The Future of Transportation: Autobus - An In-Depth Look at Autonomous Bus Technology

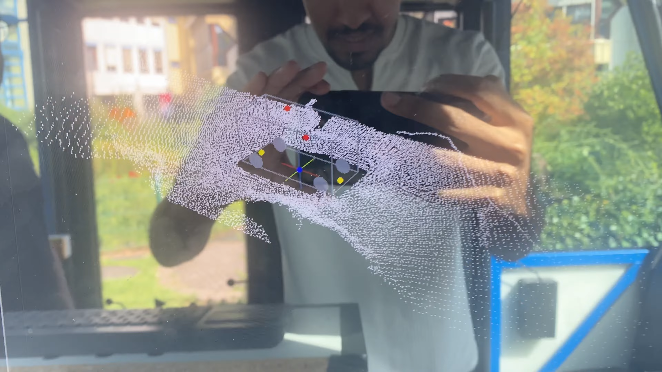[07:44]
see that um here on the screen it
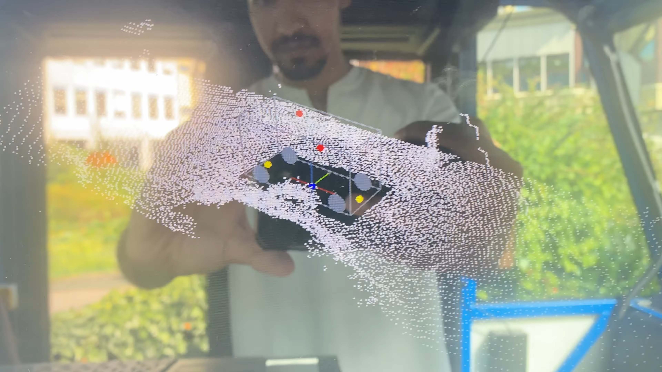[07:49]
shows the fuse data of all the 3d laser all the laser scanners
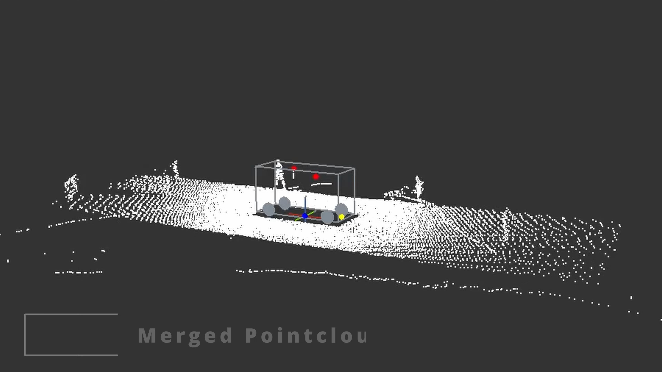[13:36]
studio camera we have this uh 3d laser scanners which are these ouster os0
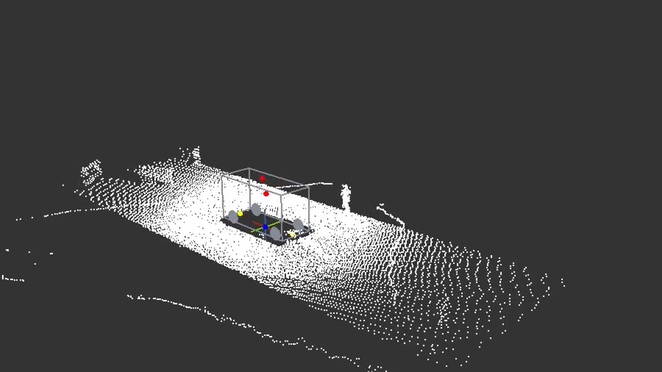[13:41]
we have this point out from the ouster so it's uh it's a huge uh data okay this data was used for what exactly